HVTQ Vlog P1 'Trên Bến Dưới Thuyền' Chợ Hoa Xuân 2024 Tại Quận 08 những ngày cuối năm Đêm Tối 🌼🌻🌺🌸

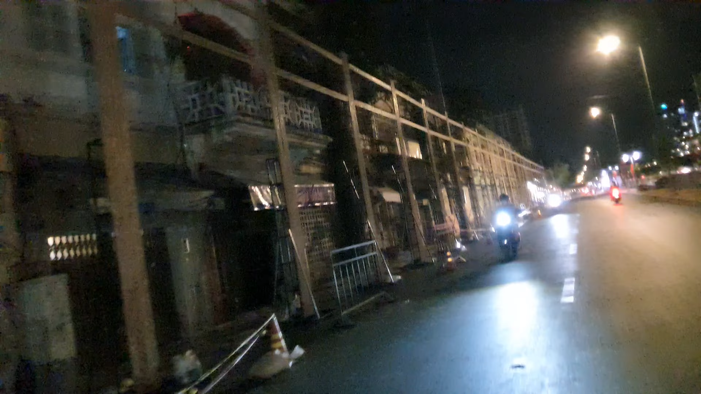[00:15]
là sân khấu đang làm đường chưa xong bên đây là gian hàng ở Hà Sơn đang đang ráp như vậy là con chú còn đây là đang ráp cái
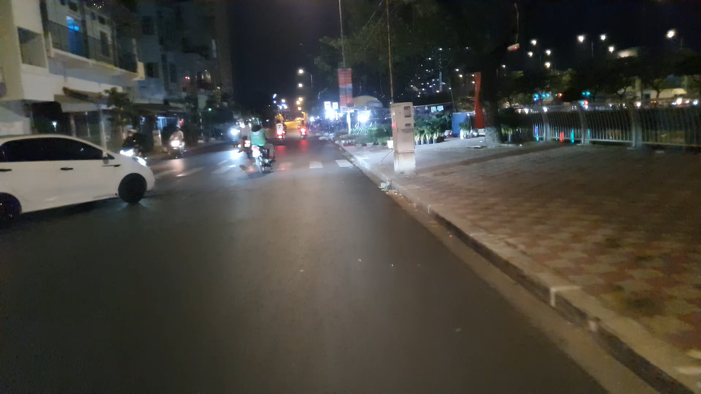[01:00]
chụp hình đó với sạp qua mùi cái mít quá đây nè sầm hoa cây kiển rồi đó đã bắt đầu lên rồi nha quý vợ chú